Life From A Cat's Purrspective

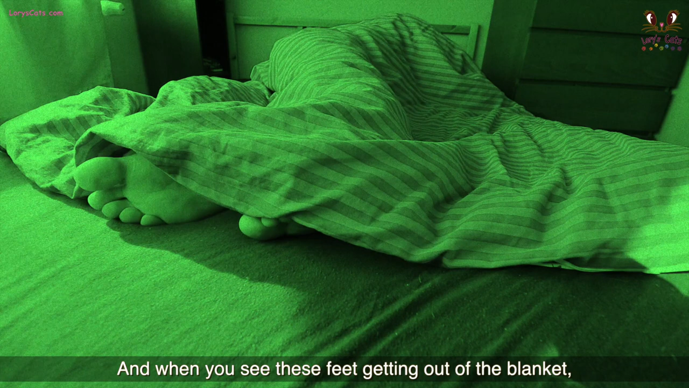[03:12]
And when you see this feed getting out of the blanket is like a call for playing.
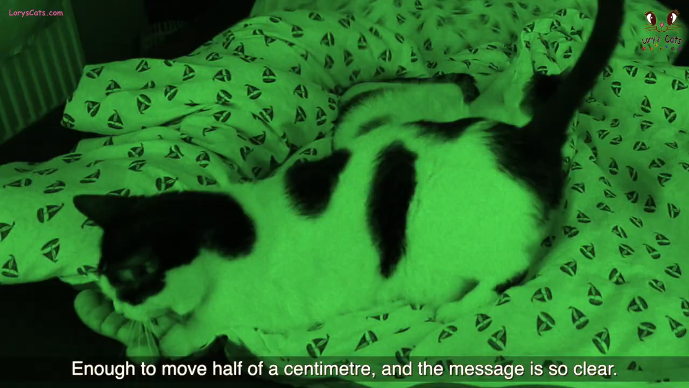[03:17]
Enough to move half of a centimeter and the message is so clear.